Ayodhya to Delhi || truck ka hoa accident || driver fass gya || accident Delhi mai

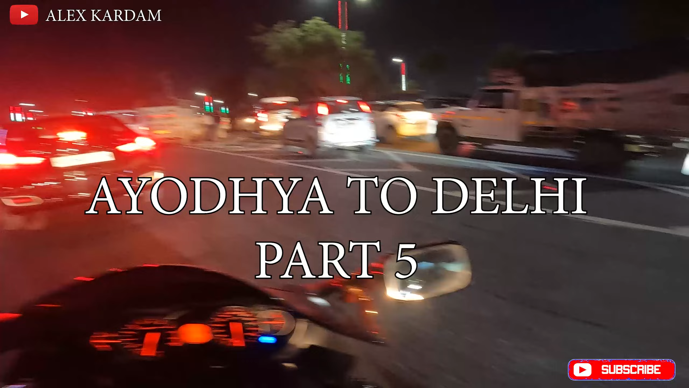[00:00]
देखियो गाइस एक्सीडेंट हो गया भाई, गाड़ी तो खत्म हुई है पूरी।
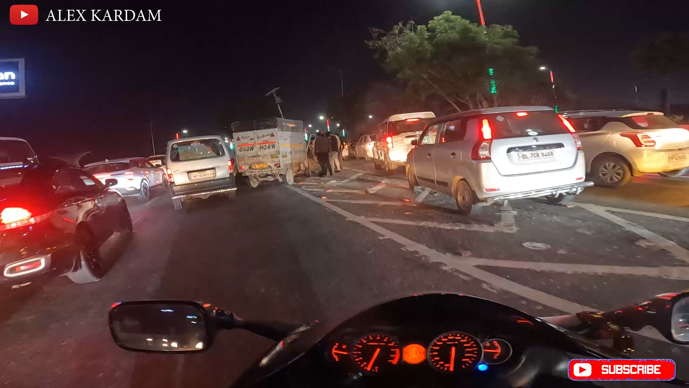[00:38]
ये देखियो गाइस एक्सीडेंट हो गया भाई, गाड़ी तो खत्म हुई है पूरी।
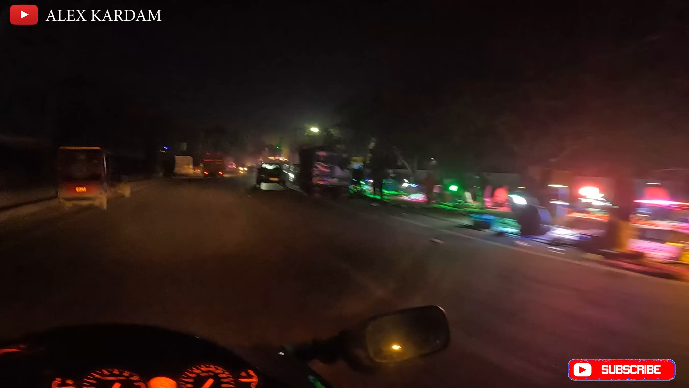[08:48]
बाजार लगा हुआ है आज बकोली बाजार, ये देखिए